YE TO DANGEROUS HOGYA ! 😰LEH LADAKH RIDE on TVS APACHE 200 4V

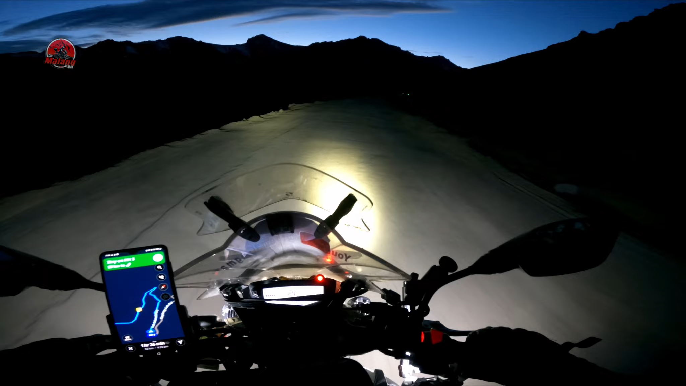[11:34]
भाई रात हो गई कि बहुत जाँ जाँ आपको जाँ है तो सारे ट्रक्स को और आगे जाने था जारी है अब
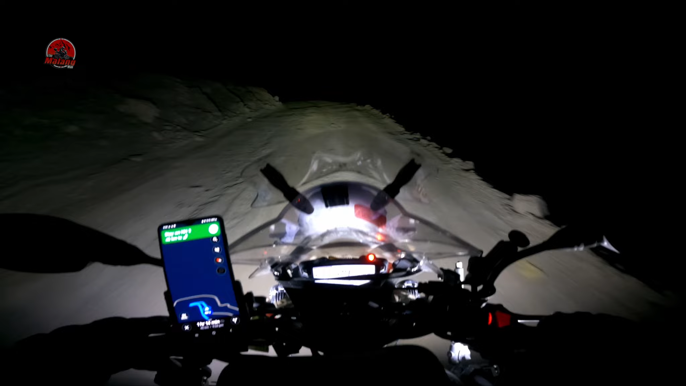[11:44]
भी खराब रास्ता जारी है इसके बाद आएगा काटलूपस वहां से रास्ता सही होगा तो चुप